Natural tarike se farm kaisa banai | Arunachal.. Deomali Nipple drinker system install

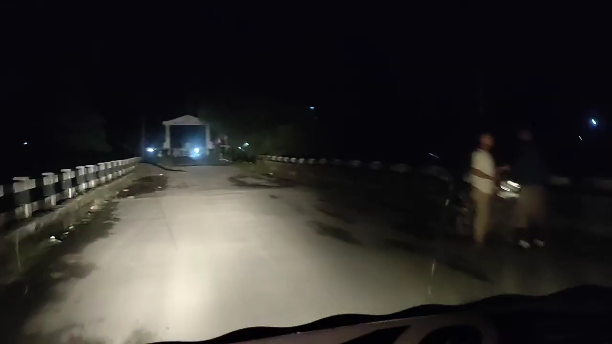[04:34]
उबर खबर रास्ते से आते आते अभी देवमाली हम लोग पहुँच गया। पहाड़ का जो रास्ते है वो तो उबर खबर होता है, पिसलन भरी होता है, और गेट में लिखा हुआ है वेलकम टू देवमाली।
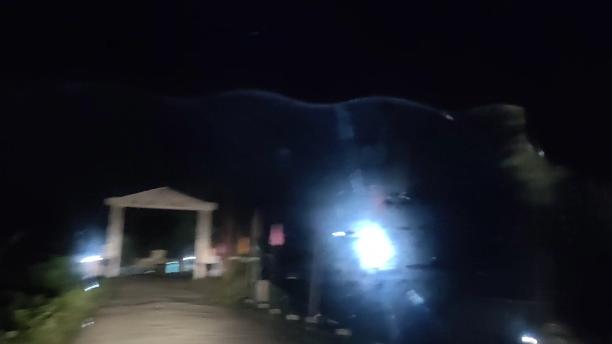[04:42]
देवमाली का ये मेन गेट है, वेलकम टू देवमाली।
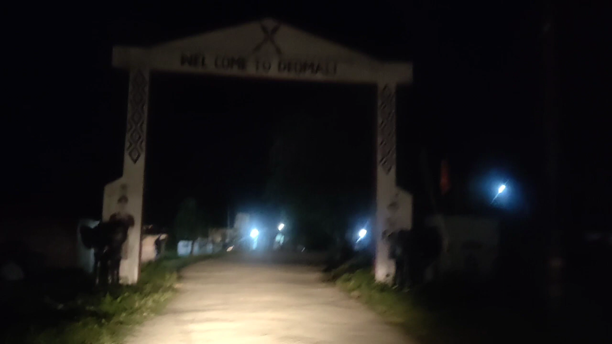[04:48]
हम तो देवमाली अभी पहुँच गया,
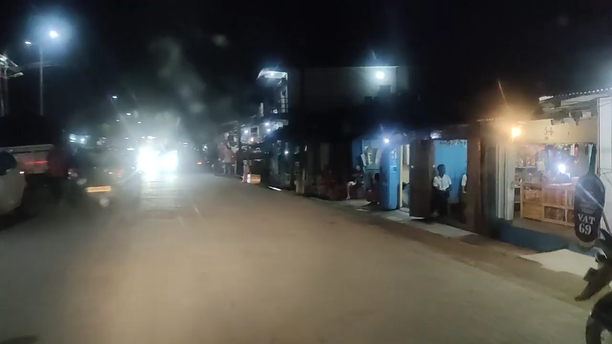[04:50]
और ये देवमाली का डेली मार्केट है, देवमाली का मेन टाउन बोल सकता है।